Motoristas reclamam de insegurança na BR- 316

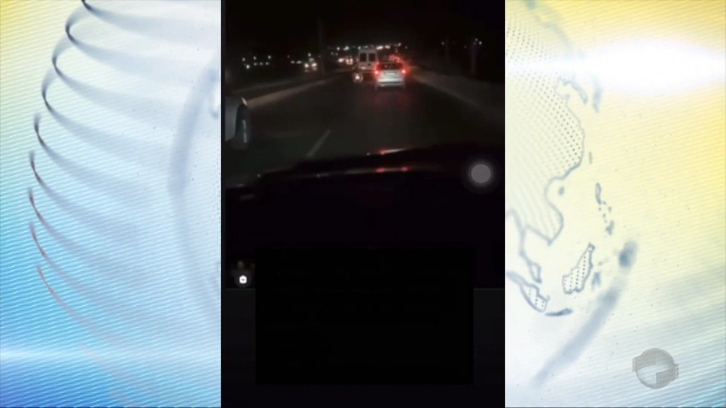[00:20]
Esse vídeo se espalhou nas redes sociais. Veículos sendo apedrejados na BR-316, próximo ao bairro Porto Alegre, Zona Sul de Teresina.